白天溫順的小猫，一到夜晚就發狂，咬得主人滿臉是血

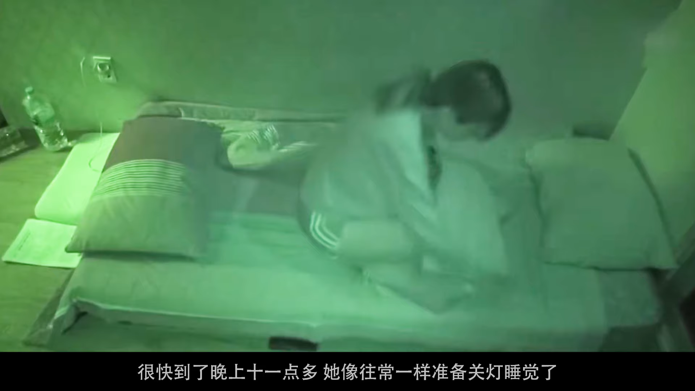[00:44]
常一样准备关灯睡觉了可是就在一个半小时后猫咪悄悄地从桌子底下钻了出来然后一点点靠近女孩走到她身边不过此时她并没有发起攻击而是躺在床上睡着了本以为当天晚上什么都不会发生可是小猫突然张嘴咬住了女孩的鼻子她立刻就被疼醒挥舞了一下手掌不过可能是睡意太浓所以并没有过多反应只是换了个姿势继续睡觉但这次刚进入梦乡猫咪又咬住了她的手指然后一个劲地拉扯这下女孩疼得直接坐了起来迷迷糊糊地将小猫抱到床尾接
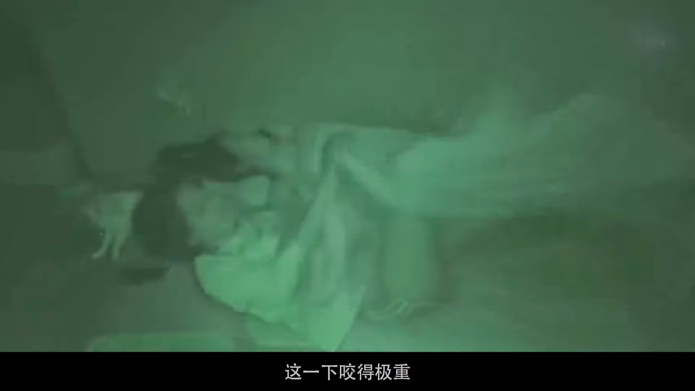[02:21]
这一下咬得极重女孩立刻起身去照镜子结果发现左半边脸全都是血当天后半夜姐妹俩就去了医院女孩眼睛上被缝了六针
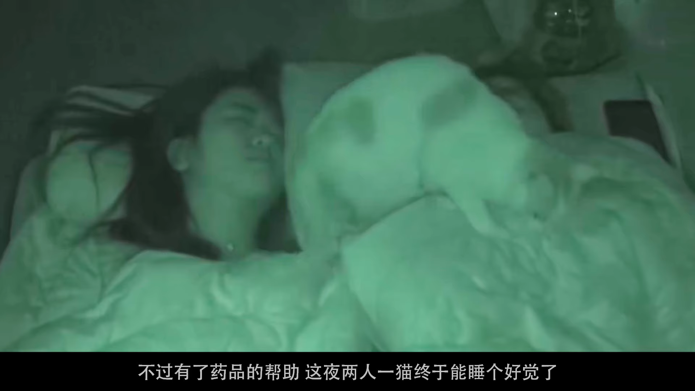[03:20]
助这夜两人一猫终于能睡个好觉了